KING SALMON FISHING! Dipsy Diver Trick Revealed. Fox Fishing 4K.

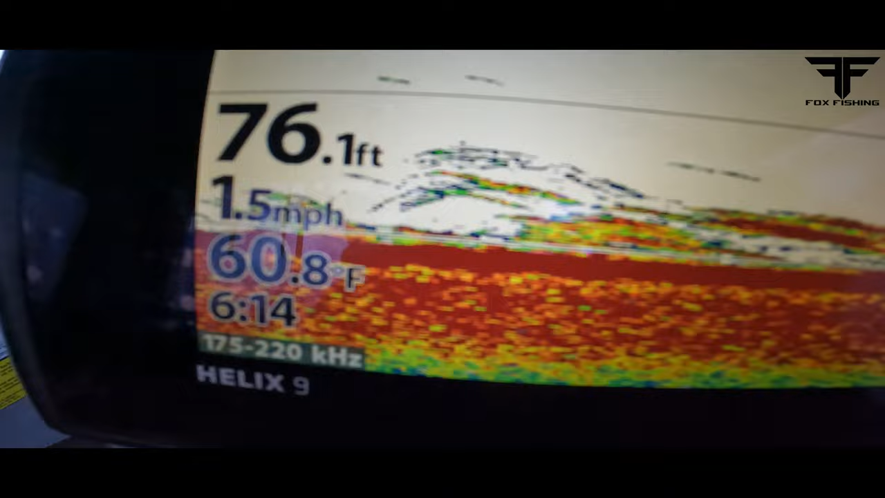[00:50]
On screen: depth 76.1 ft, water 60.8°F, speed 1.5 mph
That looks freaking promising. There's thermocline. You can see those dots.
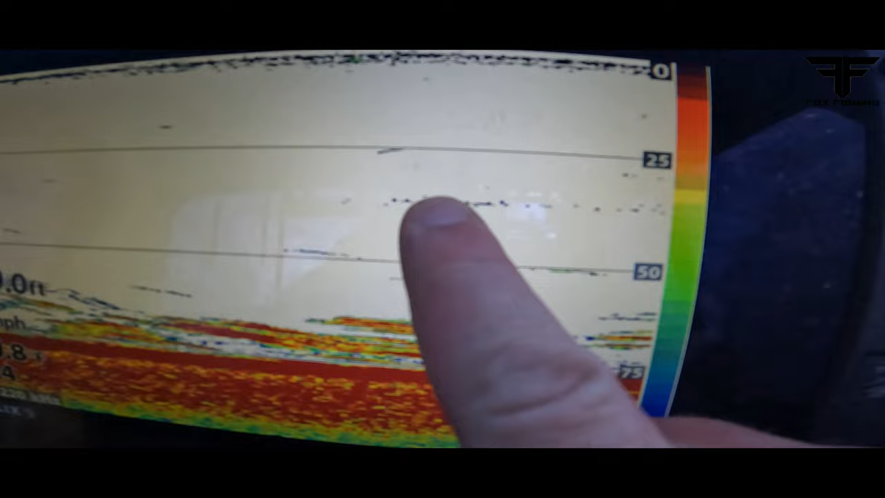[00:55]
When you see these dots on your graph, it's down about 40 feet. That's the thermocline. So you want to look for it.
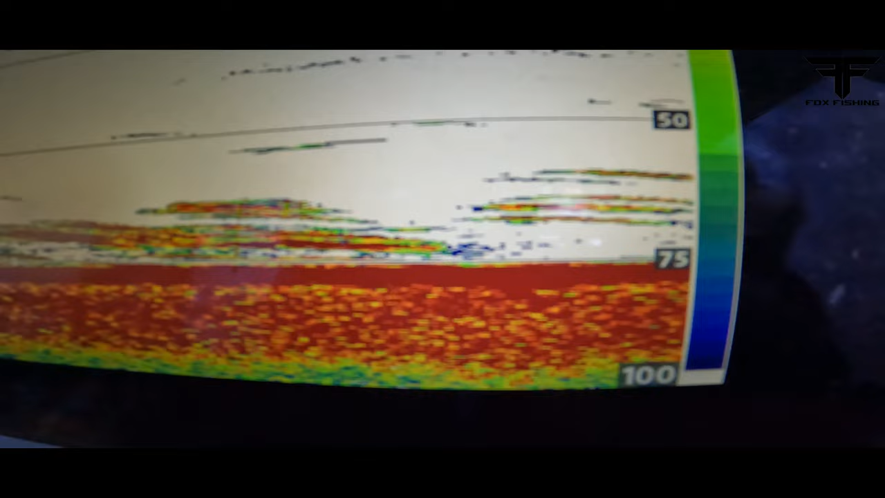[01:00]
Look at all these fish stacked here. 60.8 surface temp. 6:14 in the morning. Let's go.
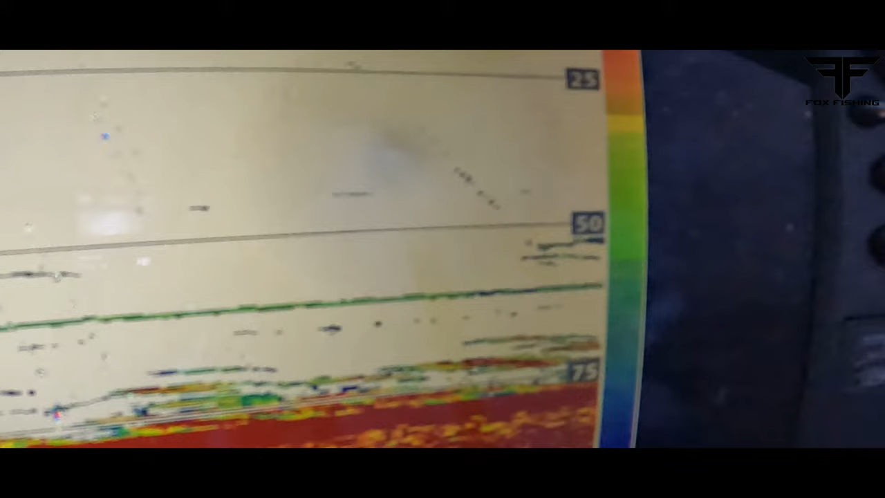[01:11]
So that cheater spoon right there. Natural born killer.